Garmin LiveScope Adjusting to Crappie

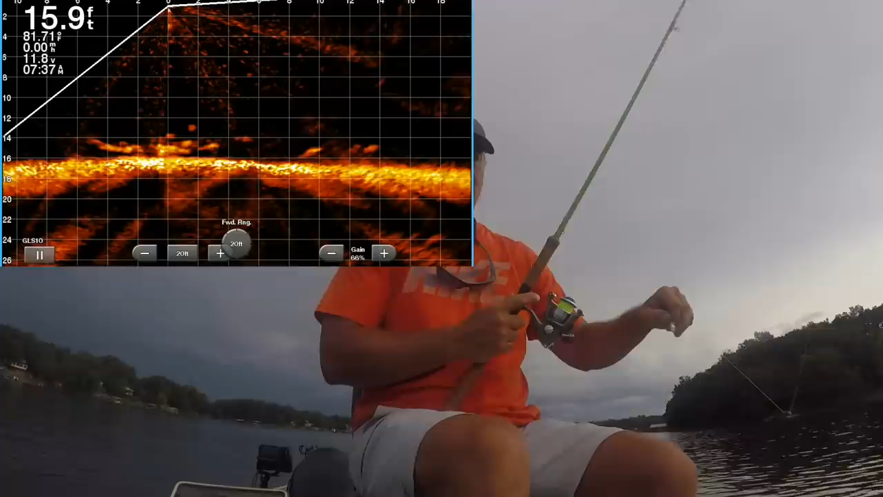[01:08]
On screen: depth 15.9 ft
this fish are at 14 look at that picture folks that's a good picture right there i'm gonna drop right in there you can see it moving down there see if we can pick one of these guys off
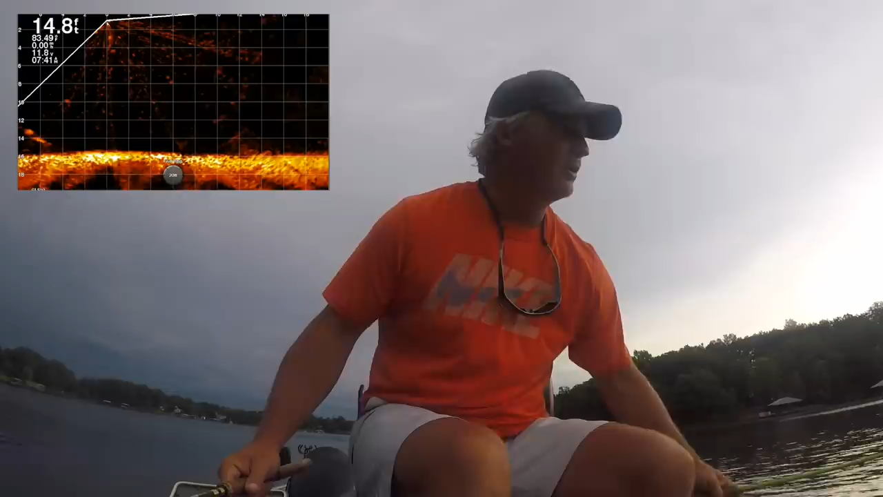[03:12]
from garland um it's just a good color for this lake to be honest with you wow those fish are stacked i mean these are you just don't get much better imaging than this right here i mean that's what you want to see right there that is a money shot for live scope
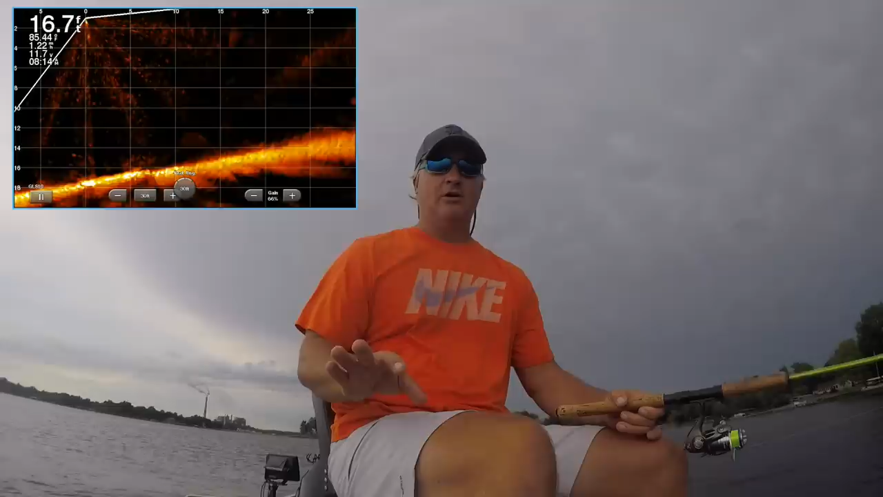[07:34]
always keeping it on that 30 there comes that pile you can see it in that 30 mode and um there it is right there's your pile looks like there's fish around it and as soon as we get it inside that 15 we'll switch it over to that 15 foot forward mode now because i have a decent wind in on me right now i might put it in spot lock so now i'm going to switch over to the 15. there it is and i'll try to stay off it just a little bit